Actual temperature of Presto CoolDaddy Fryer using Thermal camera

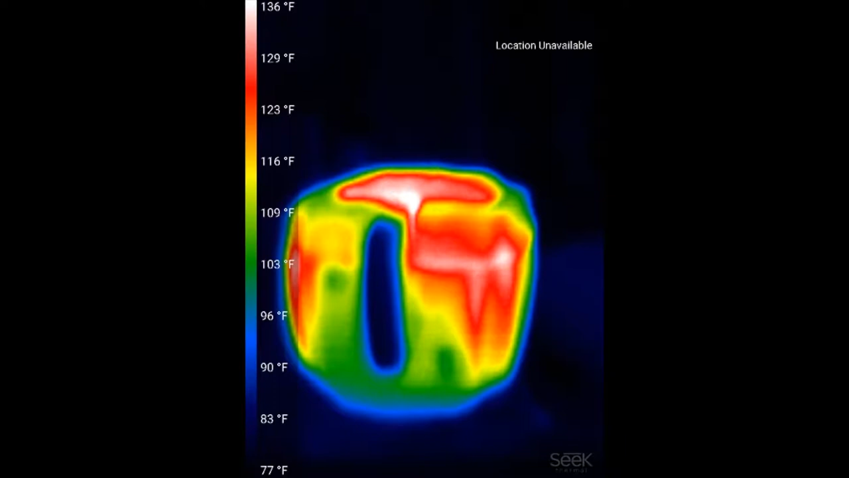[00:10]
On screen: scale top 136°F, scale bottom 77°F
This is the outside of a Cool Daddy deep fryer from Presto. Looking at the front of it, the top temperature is about 134-136 degrees Fahrenheit.
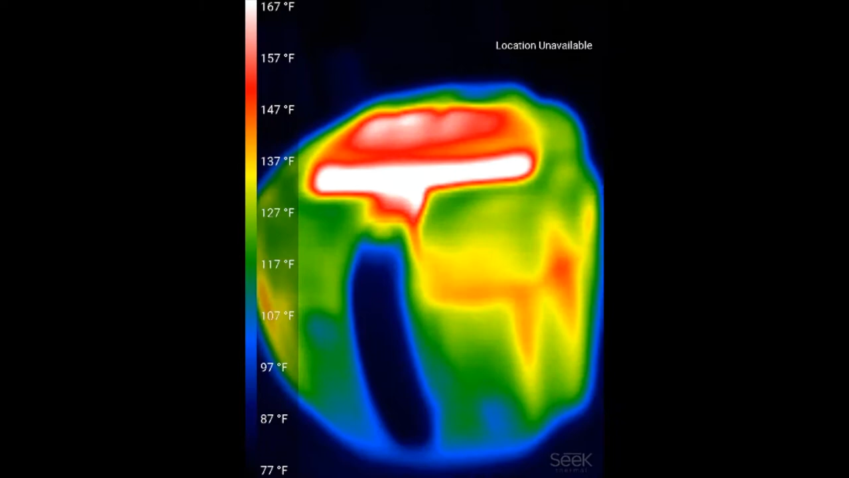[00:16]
On screen: scale top 167°F, scale bottom 77°F
If I look at the top of the fryer, you can see that the window is at a higher temperature, about 174 degrees.
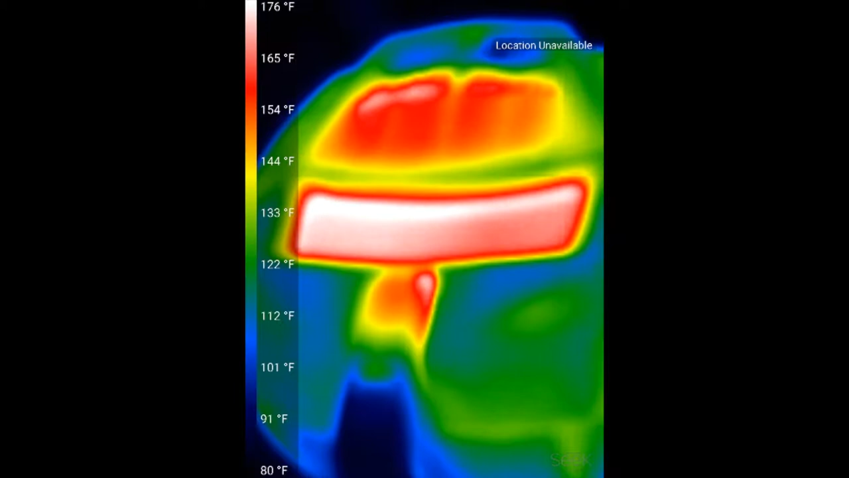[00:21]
On screen: scale top 176°F, scale bottom 80°F
The fryer's been on for about an hour, so it's at its maximum temperature.
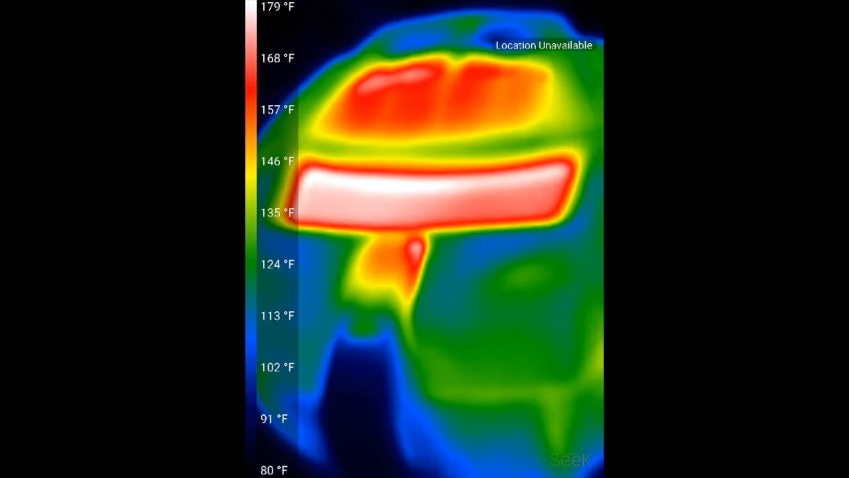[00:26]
On screen: scale top 179°F, scale bottom 80°F
There are four egg rolls in the fryer, which I'll show you in a little bit. Those have been in for about 10 minutes so far.
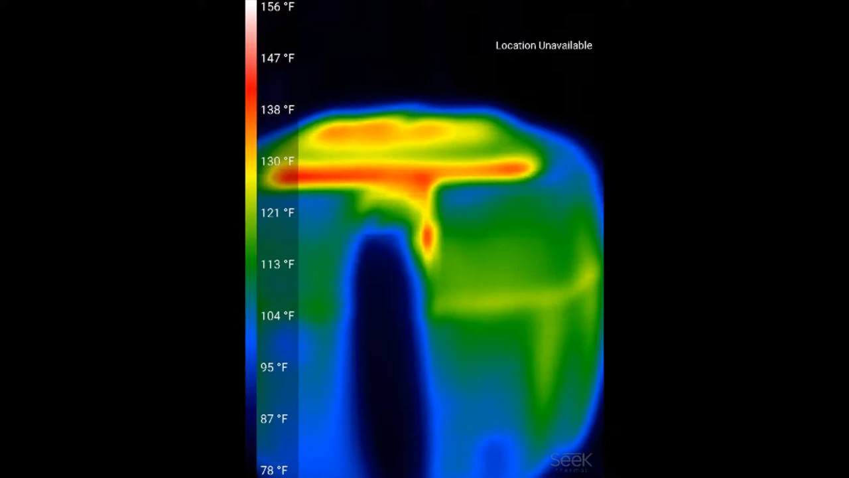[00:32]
On screen: scale top 156°F, scale bottom 78°F
I'm going to open the fryer by pushing the button.
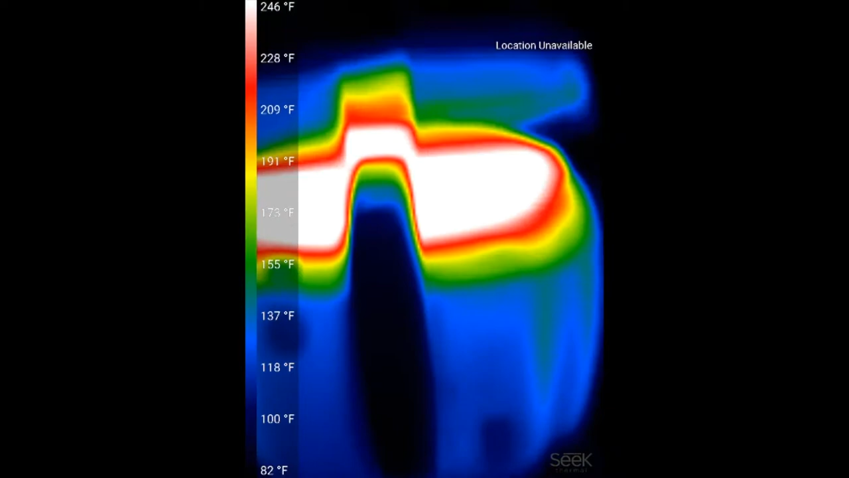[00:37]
On screen: scale top 246°F, scale bottom 82°F
When I do that, now we can take a look at the inside with the egg rolls in the oil. Its maximum temperature is about 273 degrees Fahrenheit. That's at the top temperature.